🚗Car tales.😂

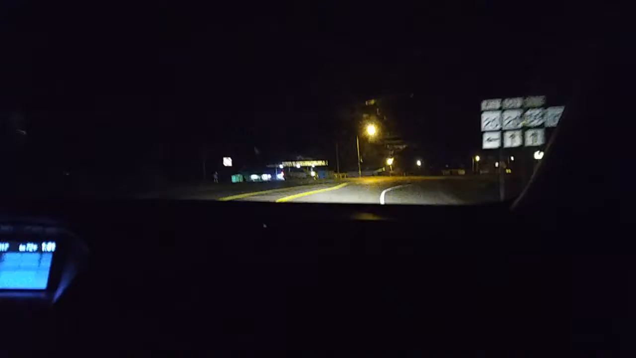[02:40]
Hey, again, guys. I want to give you a tour of the exciting nightlife in big, huge Jay, Oklahoma. It is, what, 1 o'clock in the morning. We just got home from shopping in Arkansas, like I told you. And, I mean, can't you see everything that's going on? Isn't it exciting? You know... What else? What else is exciting about town at night, Emily? Oh, there's a car coming.
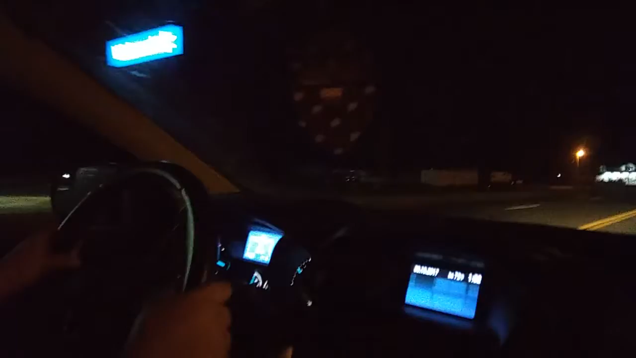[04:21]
It's where my husband works. Plumbing stores are, or, uh, what do you call it? Activity. Oh, community center. I'm lost for words. Library, yeah. I'm at a loss for words. You won't be able to see it, but our church is behind that white building. I don't think you'll be able to see it. We'll see. That red brick building, if you can see it, is our church. More stoplights. Oh, oh, oh, downtown.
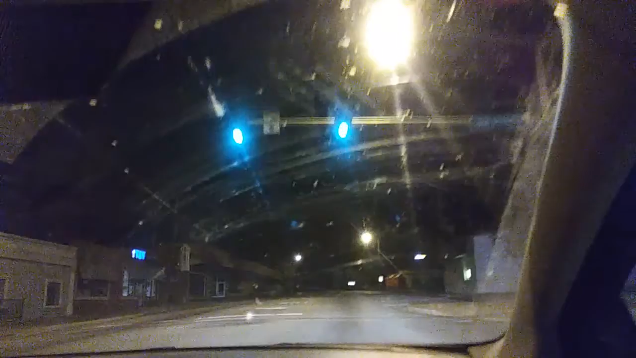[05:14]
Exciting. Our drugstore. Subway. I don't know if you can see it. Nope. I can't see it. Some trees. Lots and lots of trees. There's a lot of good people here. There's a lot of crazy people. Just like anywhere else in the world, you think that the big towns are the only ones that have the crazies? No, we have our fair share of them. Really. We really do. We're not even to the end of town. She's trying to go home.